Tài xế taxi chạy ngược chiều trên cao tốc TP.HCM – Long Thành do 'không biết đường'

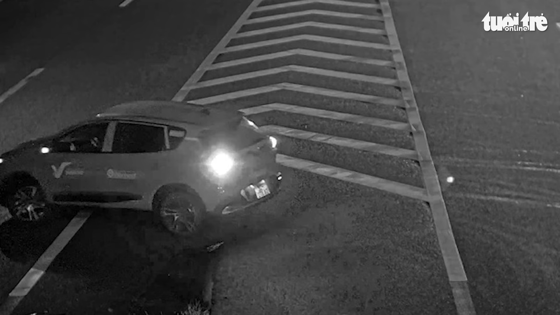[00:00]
Ngày 4 tháng 7, đại diện đội tuần tra kiểm soát giao thông đường bộ cao tốc số 6 thuộc phòng 6 Cục Cảnh sát Giao thông C08, Bộ Công an, cho biết vừa lập biên bản trường hợp tài xế taxi lái xe ngược chiều trên cao tốc. Theo đó, khoảng 1 giờ 40 phút cùng ngày, tài xế DCS, 31 tuổi, ngụ tỉnh Cà Mau, cầm lái xe taxi chạy ngược chiều trên cao tốc TP.HCM-Long Thành-Dầu Dây, đoạn qua địa bàn huyện Long Thành, tỉnh Đồng Nai. Tài xế S đã lái xe chạy ngược chiều hướng từ TP.HCM đi Đồng Nai.